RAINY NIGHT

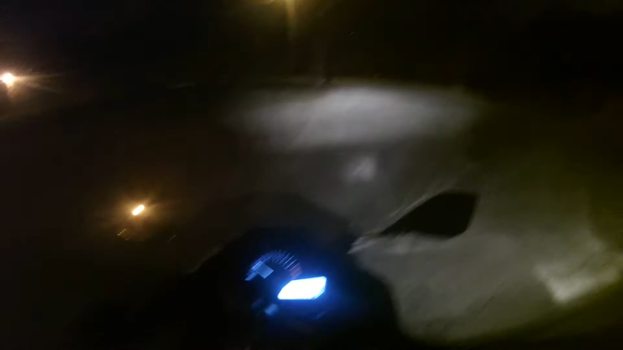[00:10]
This is gonna be fun. I'm just fucking around. See what this audio or this video is gonna look like.
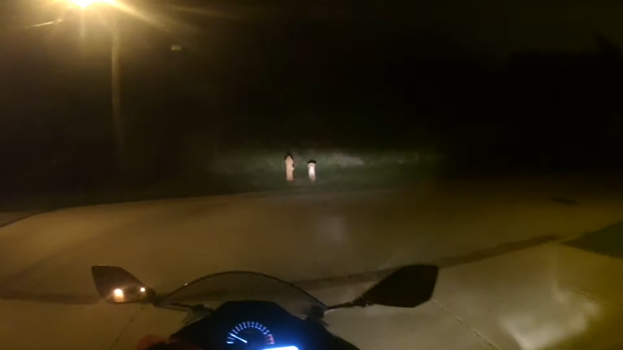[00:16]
Whoa, whoa. Some stay local in the rain.
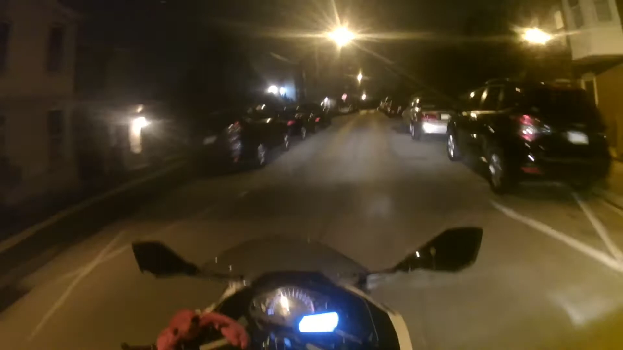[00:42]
Camera's all fucking discombobulated and shit, so hopefully I fix that and the audio. I mean, the audio is always gonna be like shit until I put a fucking mic into it. Or until I get a GoPro. Or a different camera.
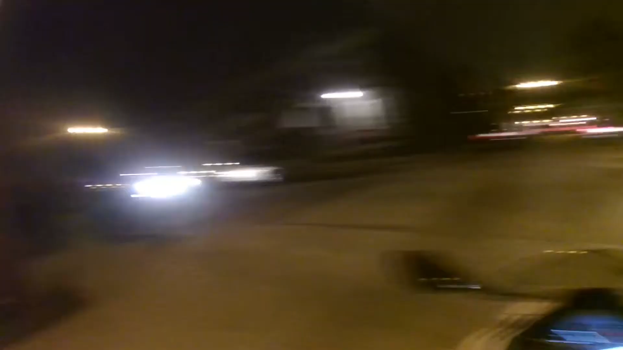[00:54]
Or a mic set up. Yeah, it's a little drizzly, so yeah. I'm gonna take a little ease. Hello, no one is available to take your call. Please leave a message after the tone. I'm just gonna clutch this all the way down. Hold the clutch in, you know what I mean? Oh yeah. Shit, I forgot to tell you. Johnny Lobsman with us for the ride. I don't know if y'all can see him.
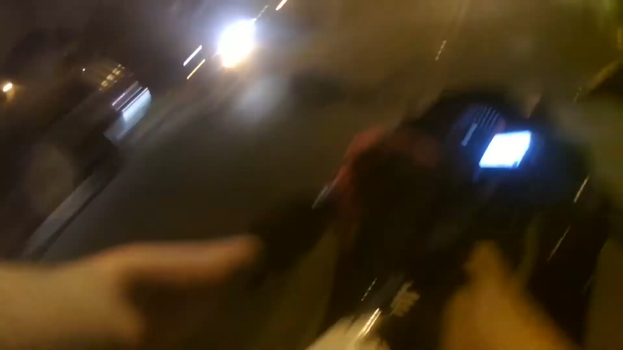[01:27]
Johnny, good old Johnny Lobsman.
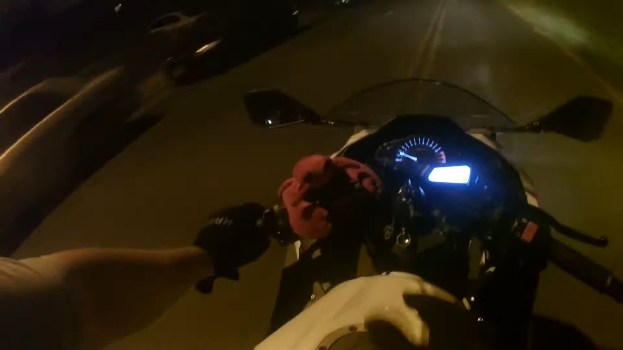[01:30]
He's cruising out here with the, in the rain with us. You know what I mean? Yeah. Good old Johnny Lobsman. Woo! Good old cruise tonight in the rain ski. It ain't rain too bad,
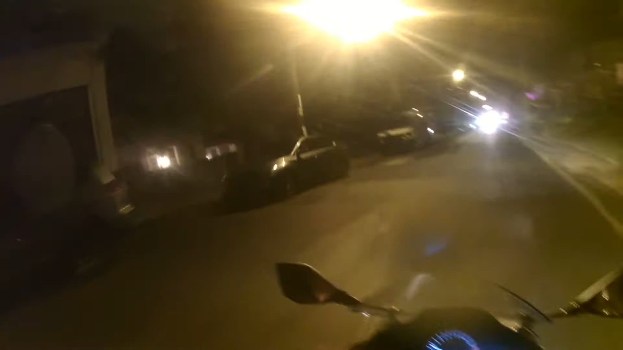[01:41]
but still, you know, motorcycle rain equals no good, you know? But it was fucking hot as shit. Yeah!
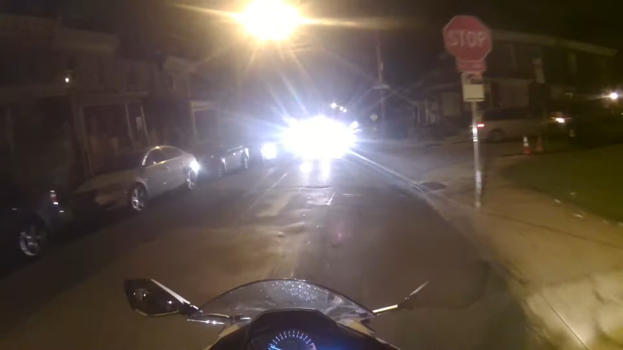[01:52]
It was hot. What the fuck? Oh, dude. What the problem? It's getting worse. It's getting worse. Yeah, fuck it, I'm just gonna take a cruise around.
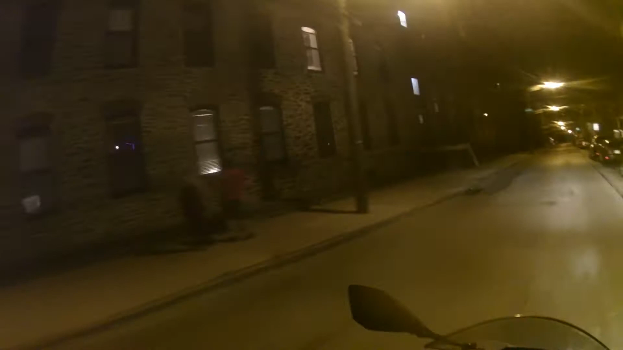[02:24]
I mean, I work fucking 6 days this fucking week, man. I mean, I get no breather, so. I mean, I did get to take a couple of cruise after work and shit, but still.
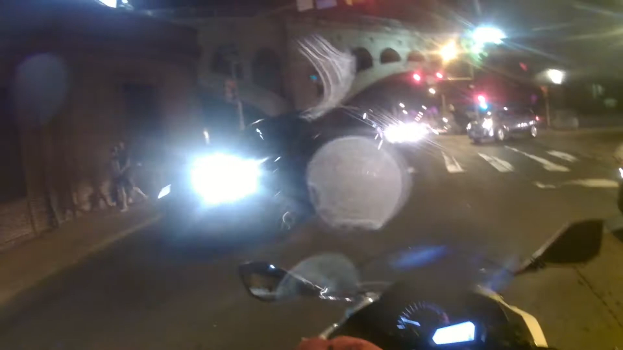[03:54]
Plenty of gas too, man. Yeah! I'm trying to get a nice one. Woo! This motherfucker to my right had the green light to turn. Idiot. I don't know if y'all got to see that, but this motherfucker had a green arrow going. Idiots. Probably from Jersey.
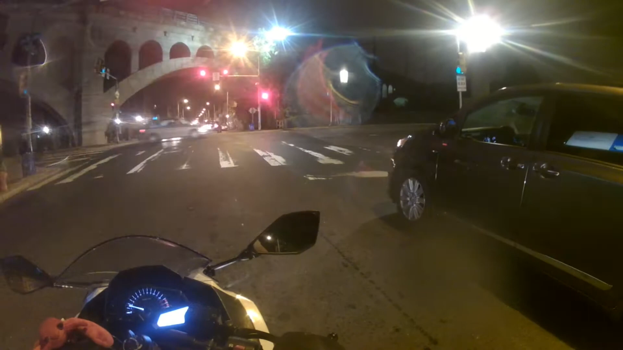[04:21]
That's like what.
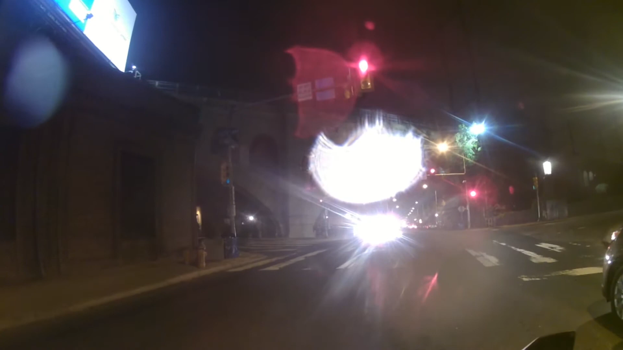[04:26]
That light's green. Do I have a green? I mean, I know them lights ain't green, but there's a light over here to the left that's green.